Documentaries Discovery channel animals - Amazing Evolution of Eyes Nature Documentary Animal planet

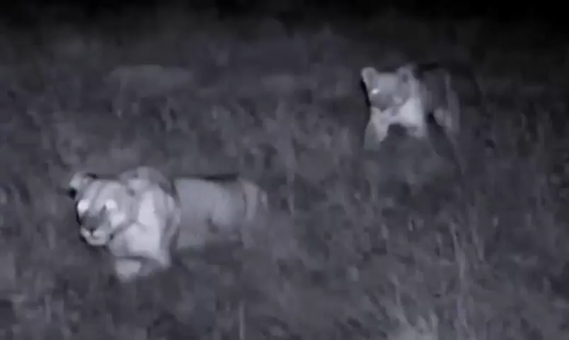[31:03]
A staple in fables and fairy tales, glowing eyes have haunted children for centuries. A nightmare to some is evolution's gift to others.
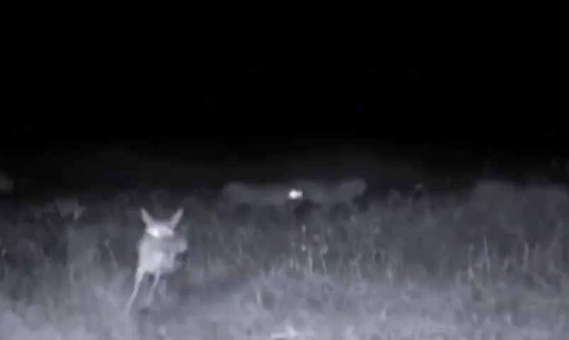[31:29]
It's an adaptation that has made cats spectacularly successful night hunters.
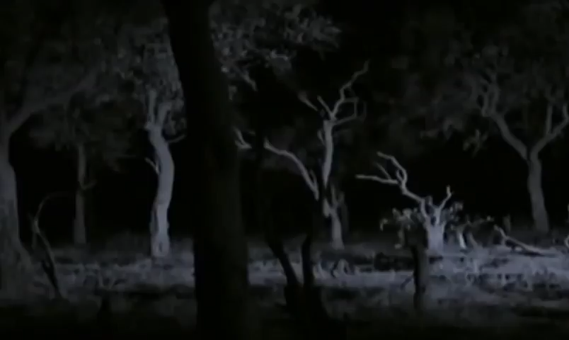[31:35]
These guys, they're very active at night, and in fact,